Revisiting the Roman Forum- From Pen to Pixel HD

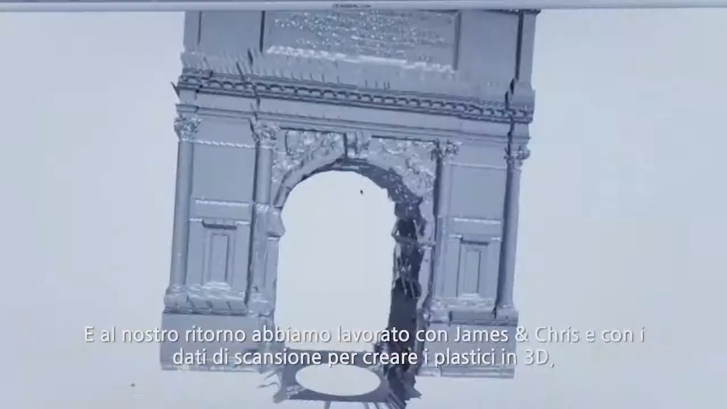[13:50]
And upon our return, we were working with James and Chris to create models
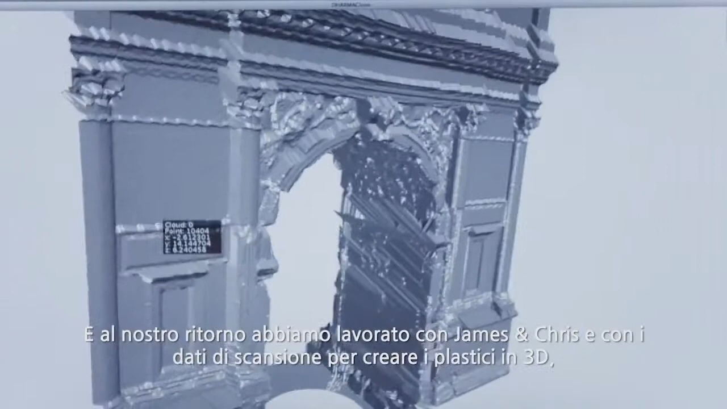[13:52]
that were in 3D with the scanned data but had images applied to them so
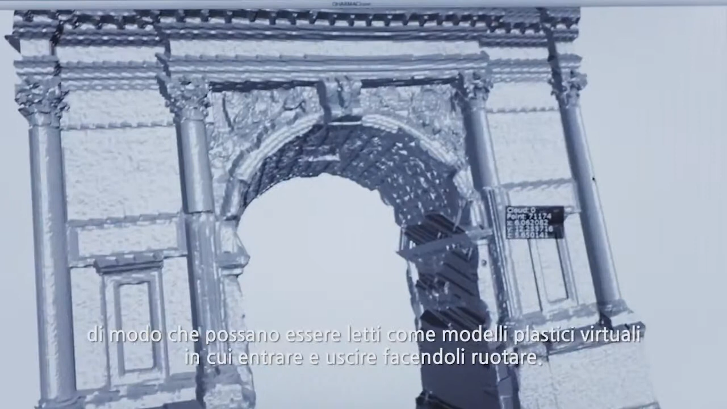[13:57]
that they can be read as models when they're zoomed in and out and not just point clouds.